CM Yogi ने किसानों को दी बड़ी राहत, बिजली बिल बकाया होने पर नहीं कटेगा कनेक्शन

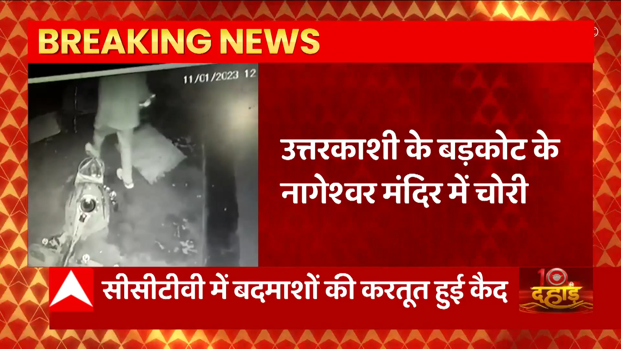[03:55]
जा रहा है कि मंदिर के गड़कोट के घंटी चुरा करके चोरवां के भागे है।